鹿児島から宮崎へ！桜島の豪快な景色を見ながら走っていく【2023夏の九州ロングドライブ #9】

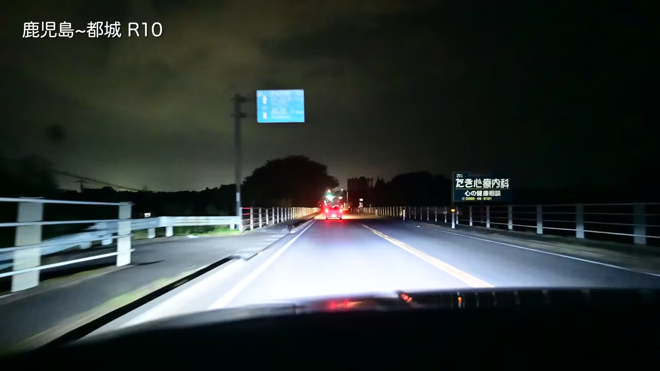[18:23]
えー、国道10号線、宮古の城まであと5キロっていうところを走ってます。鈴虫の音をリンリンリンリンリン、聞きながらですね、走っているところです。で、この辺りで宮崎に入りますかね。はい、入りますね。今、鹿児島県から宮崎県、宮古の城市に入りました。宮崎県にですね、九州もだいぶ回ってきました。えー、宮崎も入ったということで、残すは多いだということですね。